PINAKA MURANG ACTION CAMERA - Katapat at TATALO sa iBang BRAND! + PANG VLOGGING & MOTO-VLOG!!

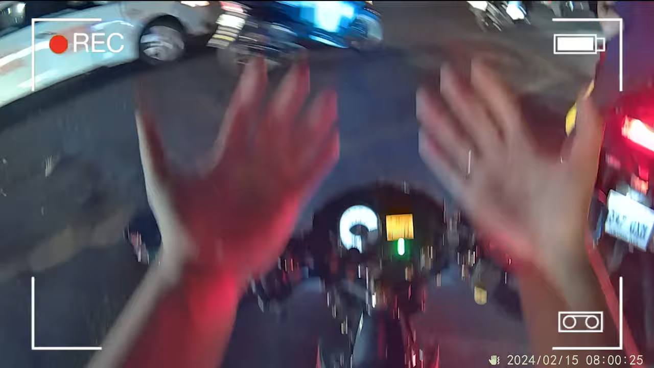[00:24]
Kung nakikita nyo, yung gabi yan ha. Hindi ko nakikita yung screen kung gaano ba talaga kalinaw, kung gaano kaganda. Pinakabagong action camera.
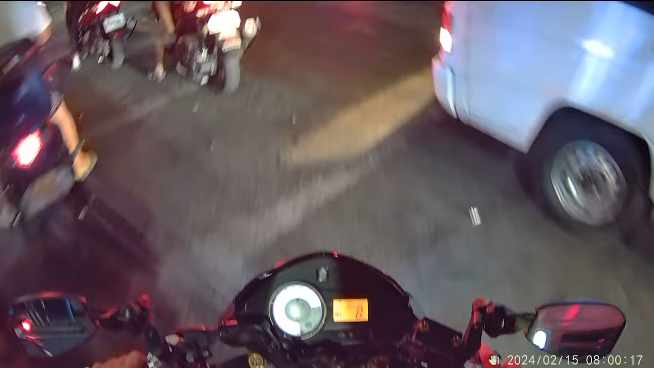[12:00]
Ganito yung quality niya maapang sa gabi. Ito na ang gita niya. Ayan, gabi yan ah.
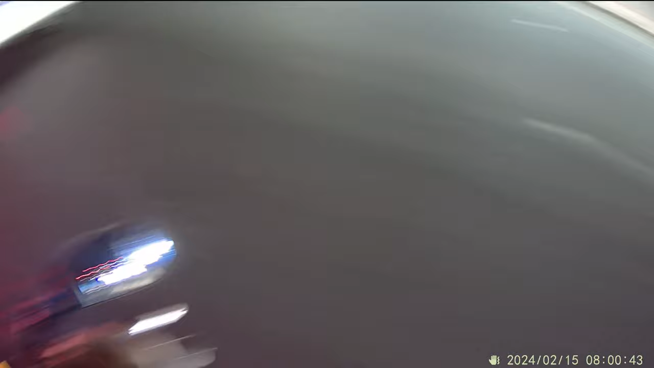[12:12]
Rapid. So, kung nagkita niya maapang yung quality.
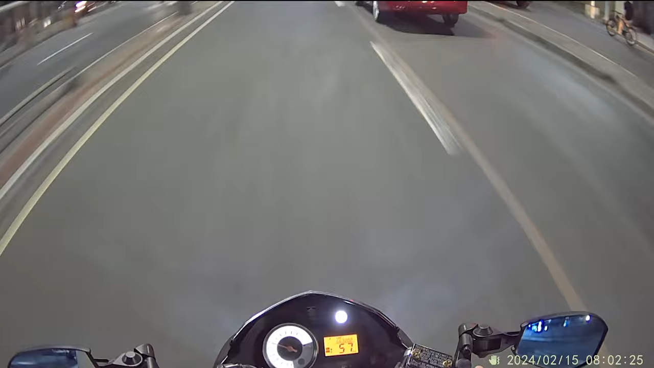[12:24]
Malinaw din yung ano yun, no? Pag ganito, sobrang linaw na tumakapang. So, ganyan, ano?
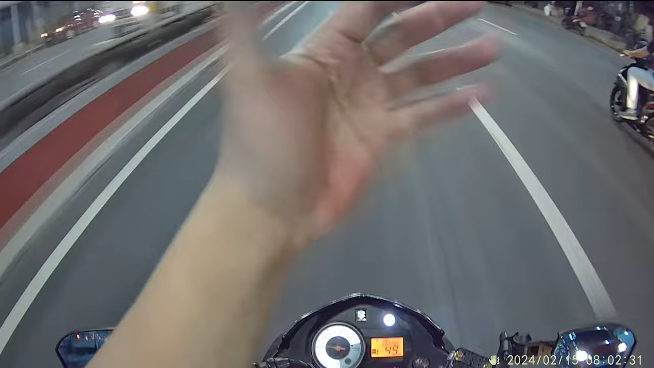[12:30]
Malinaw na yan. Kasi may mga ilaw siya. So, nag-relot ng pizza, makikita nyo naman sa quality, di ba? Kung makikita nyo mga pass, hindi ko kasi nakikita eh. Hindi ko nakikita yung screen kung gano'n ba talaga kalinaw, kung gano'n ganda. So, marami nang uulit dito mga pass. Wala nga.
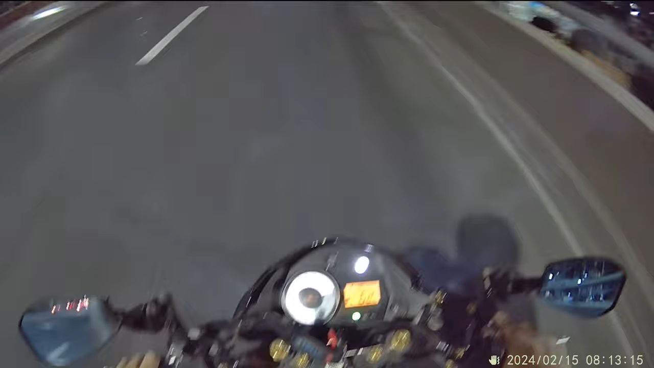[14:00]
Nakikita nyo mga pangs, madilim dito ha. Madilim dito, pero mapulitin nyo maliwanag ba or hindi.